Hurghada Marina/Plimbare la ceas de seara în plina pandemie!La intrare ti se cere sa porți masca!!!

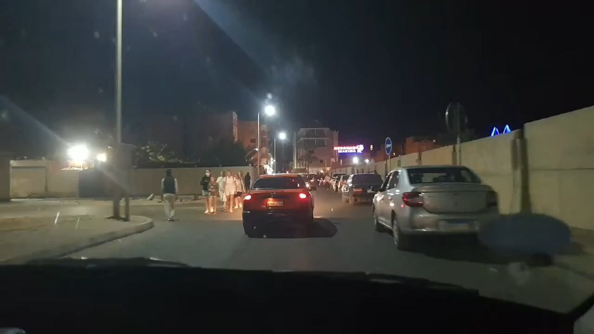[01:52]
Extraordinar, omul ăsta a mers cu mașina cu farurile stinse de la hotel și până aici. Uf. A mai consumat curent. Nu-i mai vine factura mult. Eu acum văd. Că vedeți că nu luminează nimic în fața la taxiul. În spate la taxiul, pardon. Yes, okay? Yes. Yes, my friend, is okay. Yes. Yes, yes. Thank you.
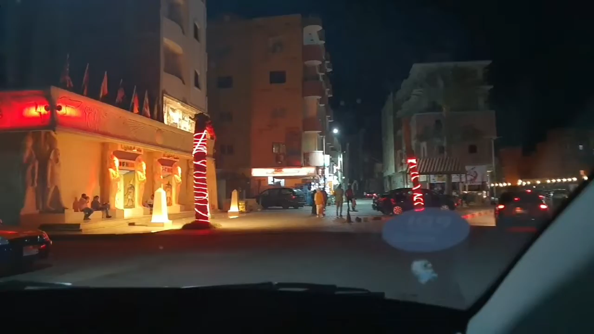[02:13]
Thank you. Thank you for all. Bye-bye. Am ajuns în Hurghada Marina.